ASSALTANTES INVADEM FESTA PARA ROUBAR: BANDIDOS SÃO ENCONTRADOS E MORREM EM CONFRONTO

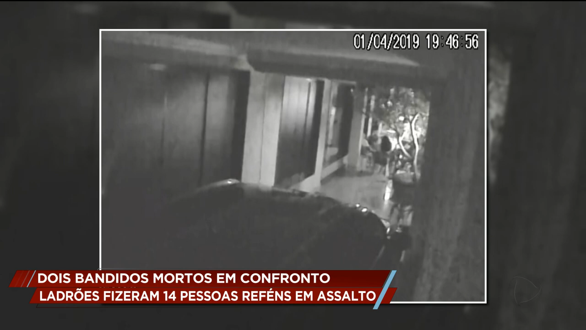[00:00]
Imagens das câmeras de segurança da casa mostram como os bandidos agiram. Primeiro, eles renderam pessoas que estavam chegando à festa.
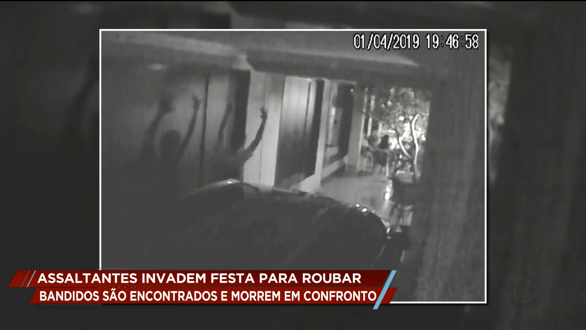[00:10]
Os reféns foram levados para dentro da residência. Todos estão com as mãos para o alto. Atrás está um dos suspeitos armado. O outro está logo à frente com as demais vítimas. São 14 pessoas ao todo.